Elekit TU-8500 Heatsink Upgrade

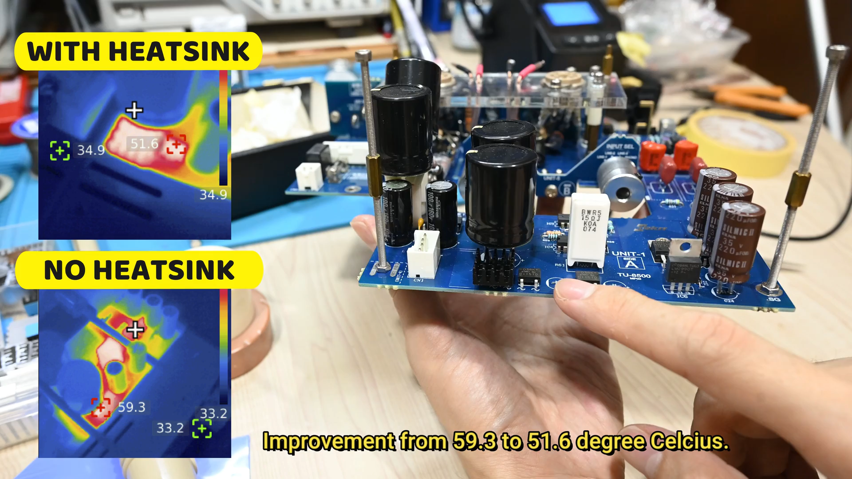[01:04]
I'm really thinking I should add the other similar heat sink as well. But since actually there are some capacitors around here, so I need to remove the capacitor first in order to install the heat sink.
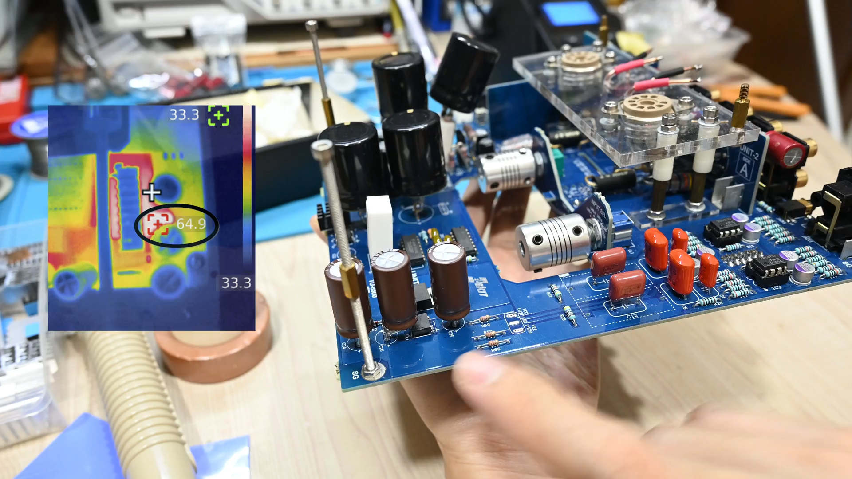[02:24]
especially when I put my E80CC, which drawing like double of the current. This is the diode for the filament for the heater.
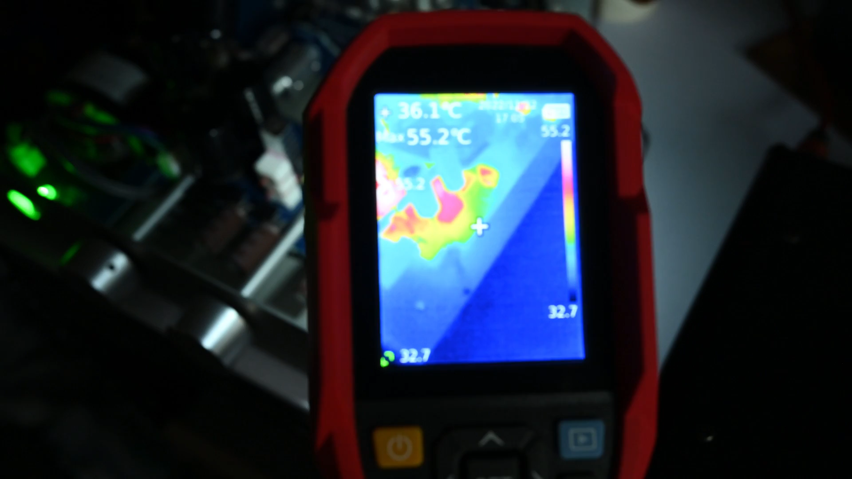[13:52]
On screen: spot 36.1°C, max 55.2°C
Let me change these ISO first a bit here, to make the image slightly better. Okay, let's try again.
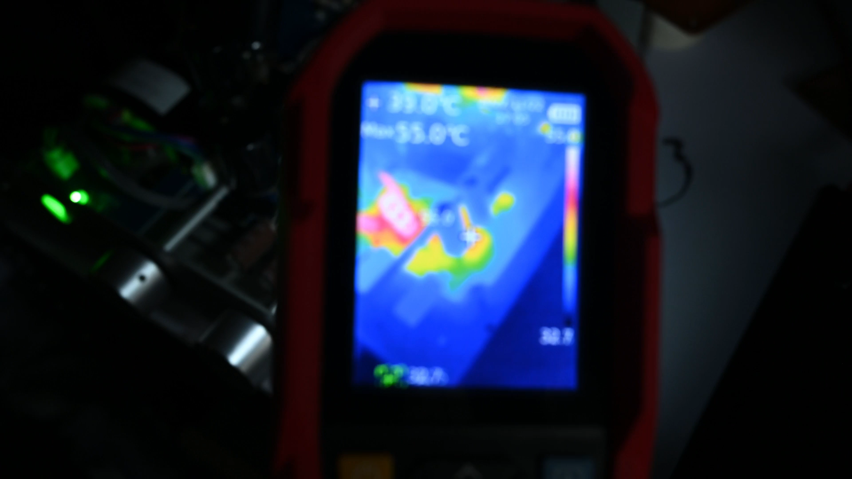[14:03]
So we can see here, the diodes actually quite cool. Although it's slightly hot, we can see the temperature roughly about 41 degrees. This is the one with the white cross there, 41 degrees approximate.
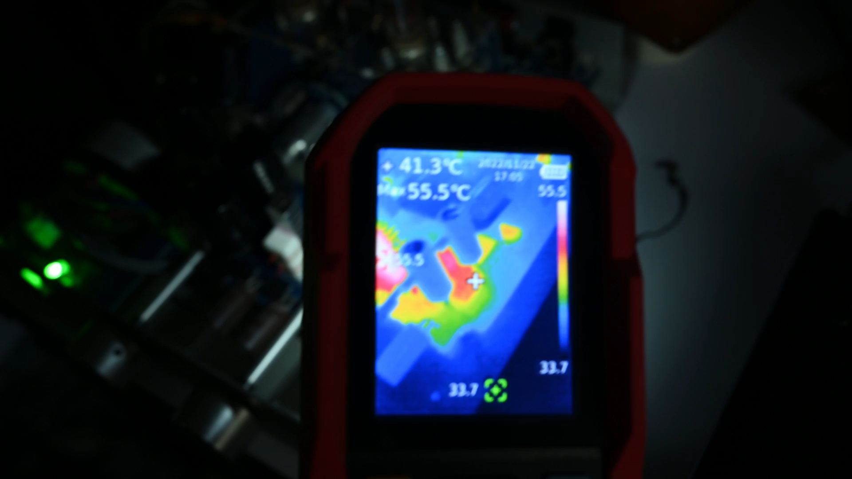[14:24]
On screen: spot 41.3°C, max 55.5°C
So I think before this, I also measure without the heatsink.
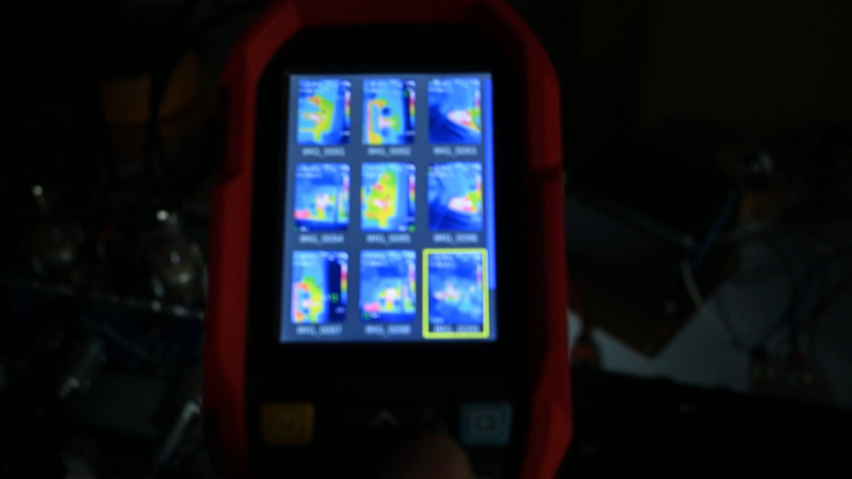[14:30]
Let me see if I can find the image. I think this should be the one.
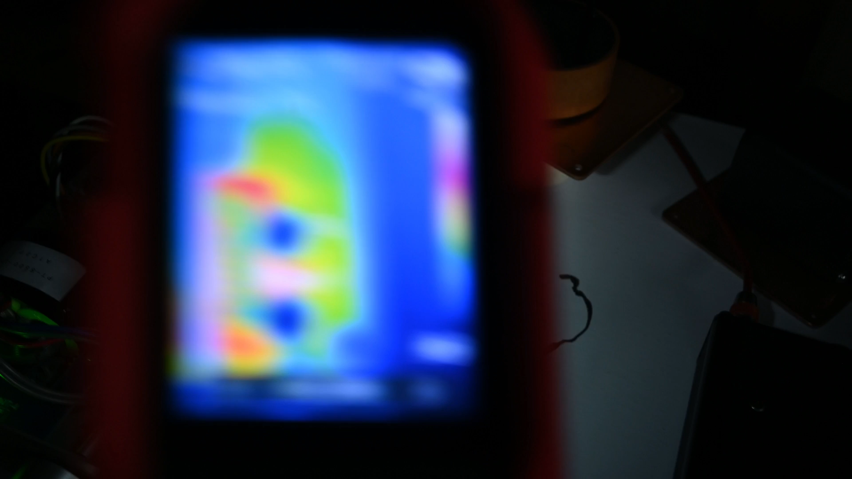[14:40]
So we can see here before the heatsink, the temperature was 47.7.
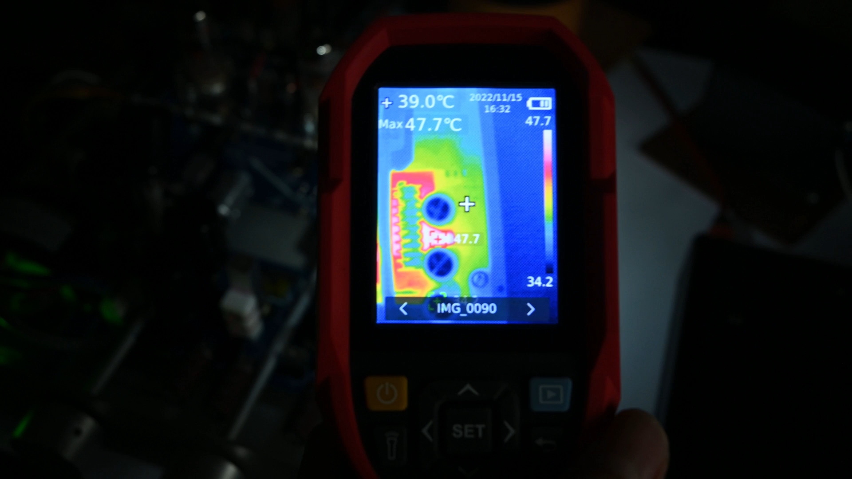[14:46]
On screen: spot 39.0°C, max 47.7°C
You can see here, 47.7.
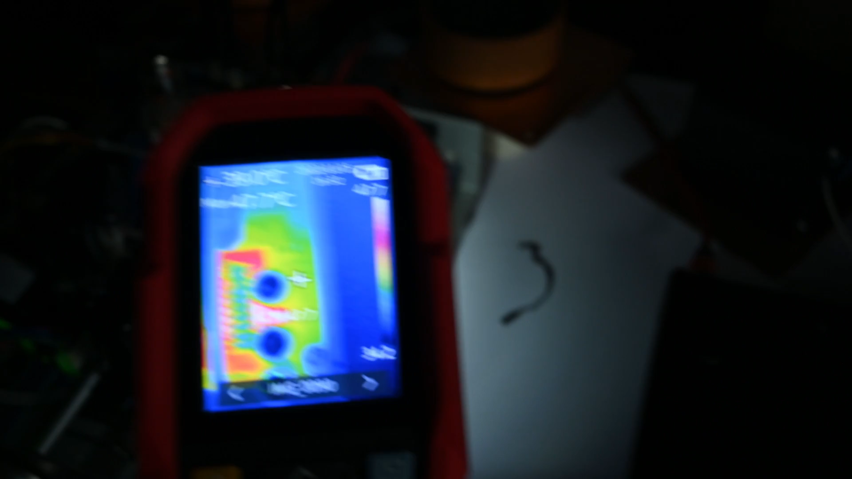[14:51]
And now, with the heatsink, we can see the temperature
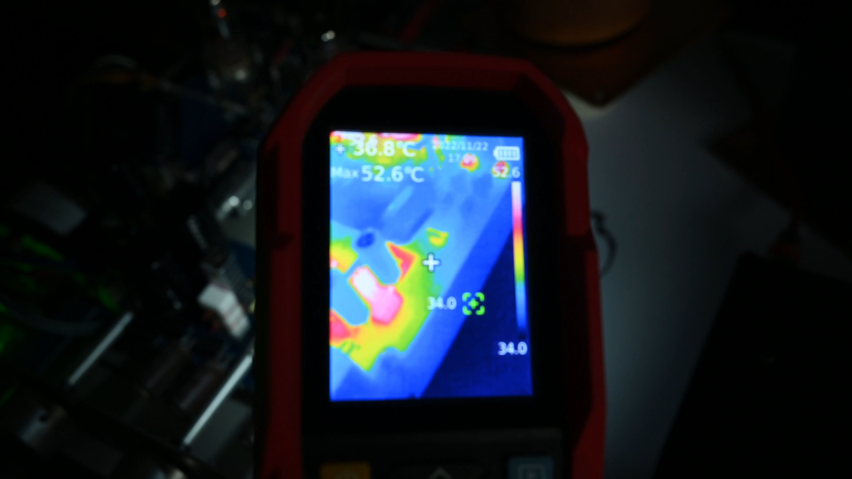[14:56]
On screen: spot 36.8°C, max 52.6°C
just slightly kind of 38, 41 degrees.
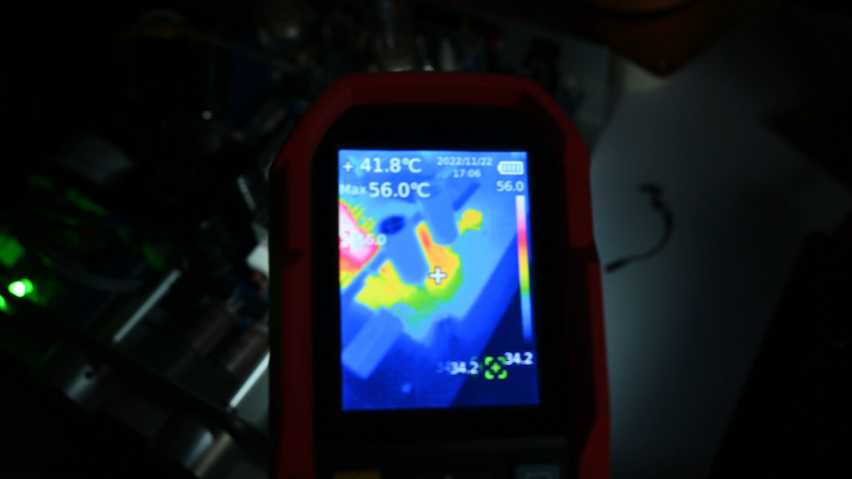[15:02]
On screen: spot 41.8°C, max 56.0°C
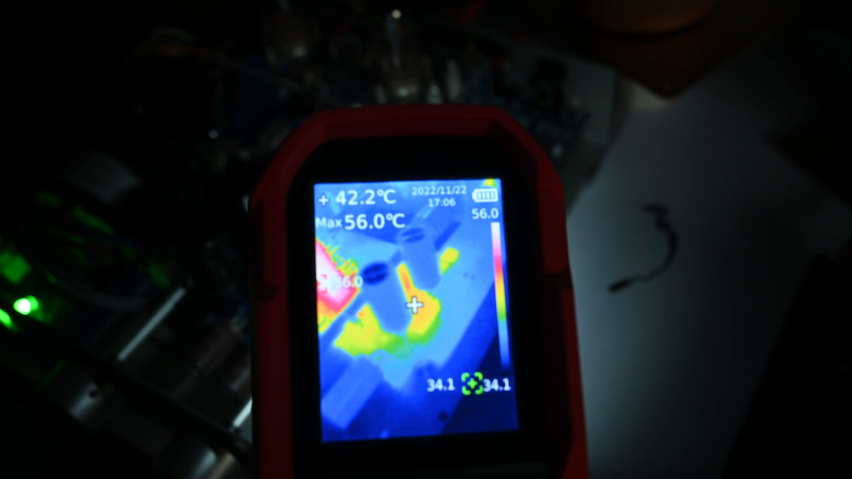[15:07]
On screen: spot 42.2°C, max 56.0°C
So that was like 5 degrees improvement, which is quite good. The others, I think the resistor.
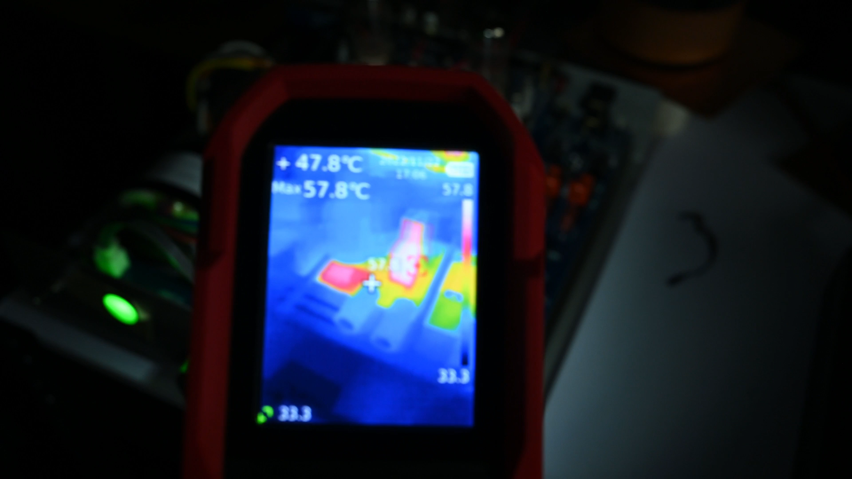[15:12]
On screen: spot 47.8°C, max 57.8°C
We can see it's about 55 degrees now.
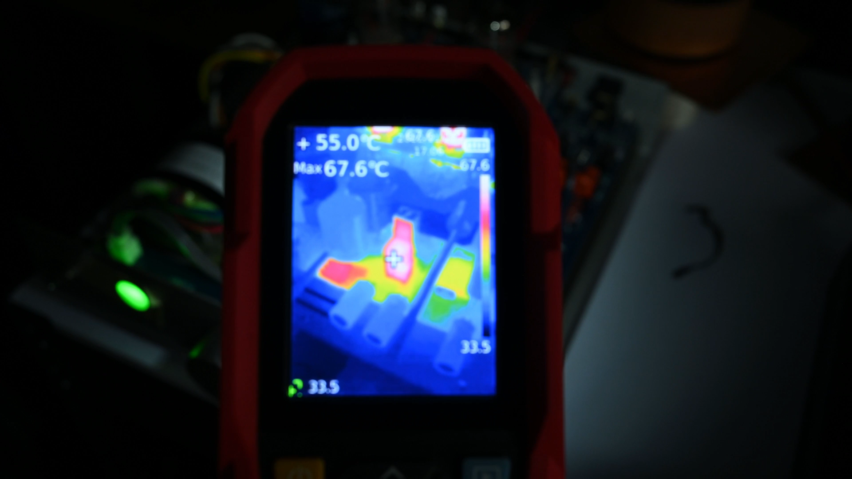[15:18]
On screen: spot 55.0°C, max 67.6°C
So let me check as well, what was the temperature earlier.
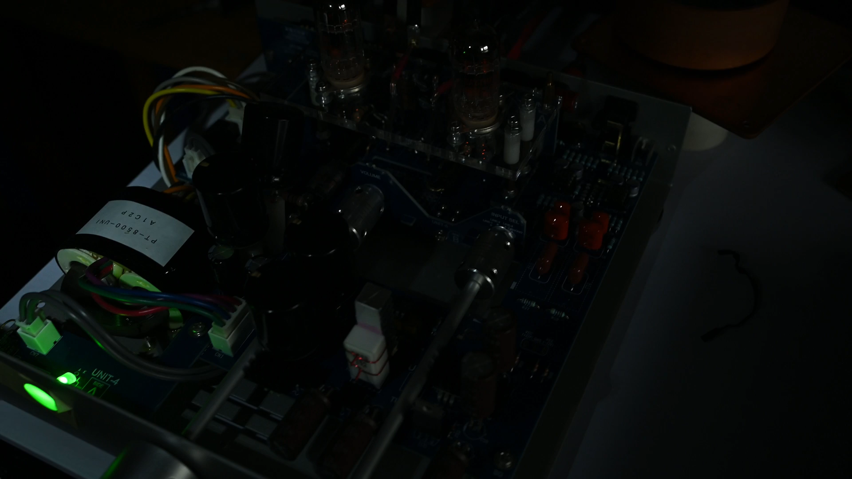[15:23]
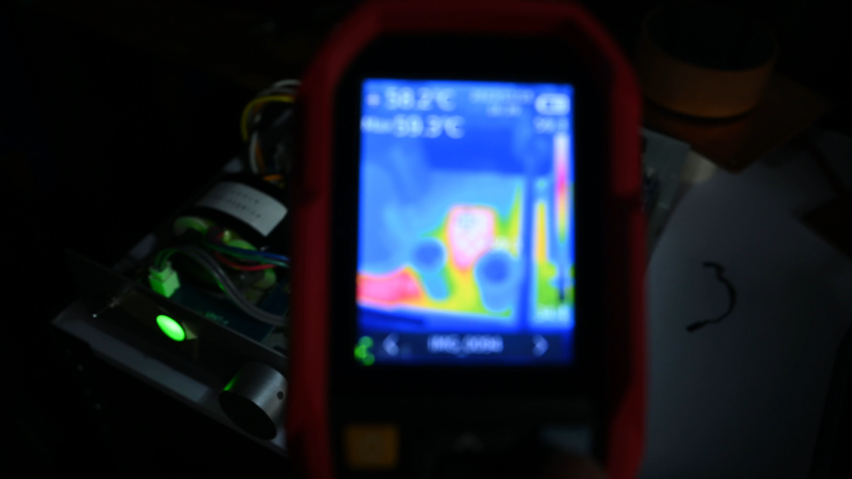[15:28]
I think we can see temperature earlier about 58 degrees.
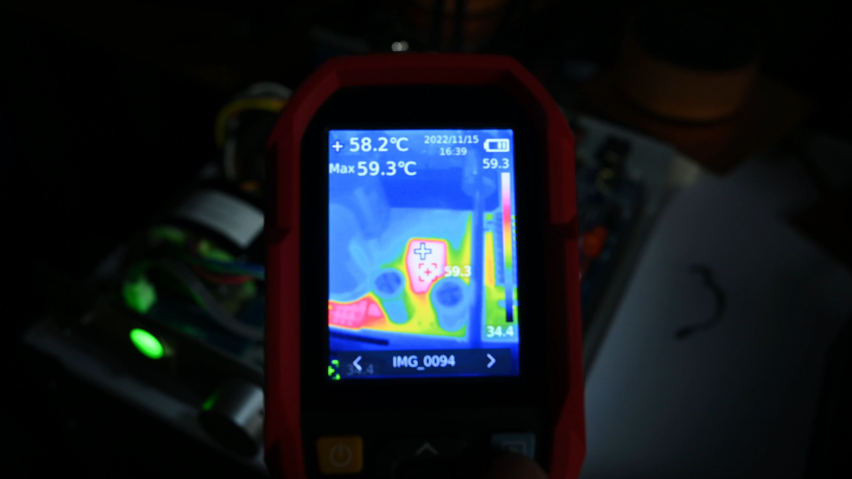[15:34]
On screen: spot 58.2°C, max 59.3°C
So about 3 centigrade improvement after I installed the heatsink. Not bad.
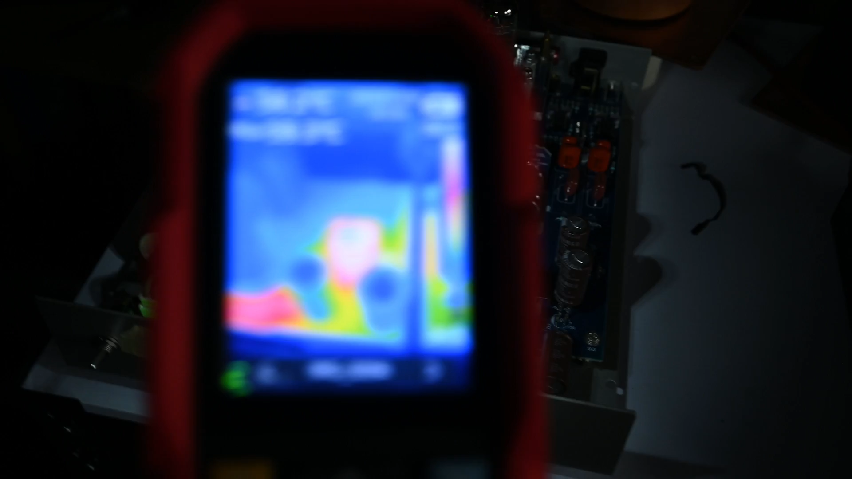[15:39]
And let's move back to the real-time view.
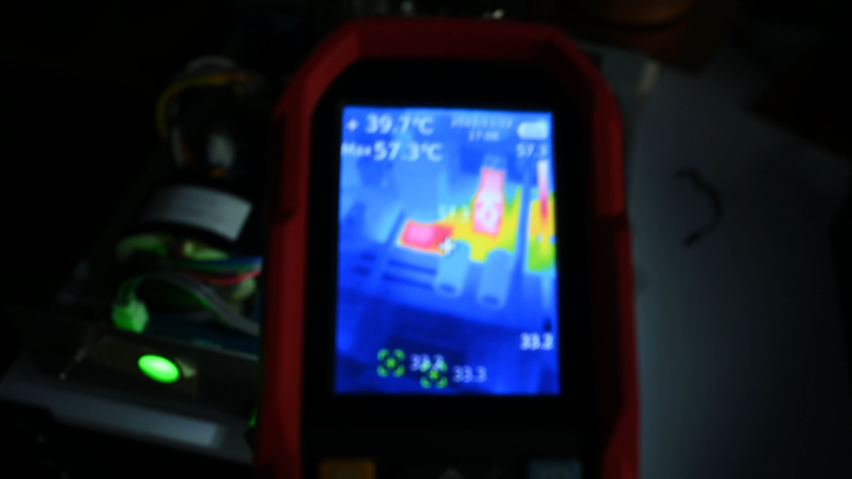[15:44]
On screen: max 57.3°C
I think the other components, not so much of kind of temperature, not so much of kind of high temperature. We can see most of them are in the yellow color, means on the mid-band of the temperature. Right?